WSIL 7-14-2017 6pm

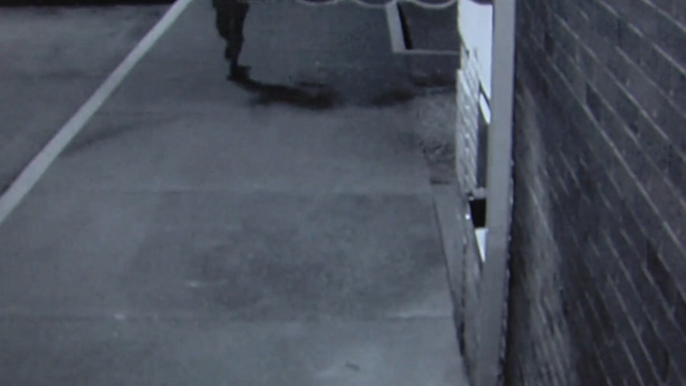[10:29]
The man, holding a piece of rebar, ran at a woman making a night deposit outside the branch. Seesak says the man swung at the woman, so he sprung into action. There wasn't much time to think about the situation once that recognition occurred, so I just acted.
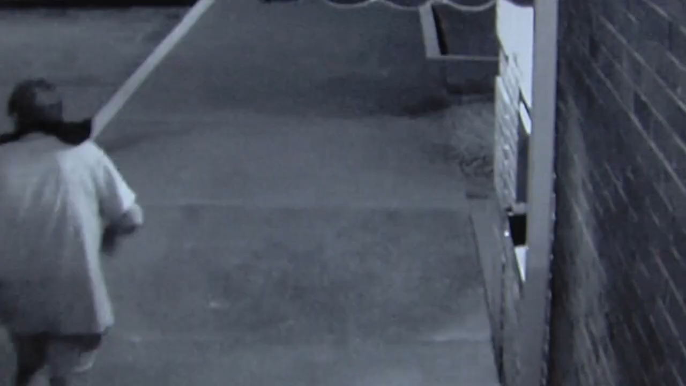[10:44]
Seesak ran in and hit the man with his skateboard before chasing him off.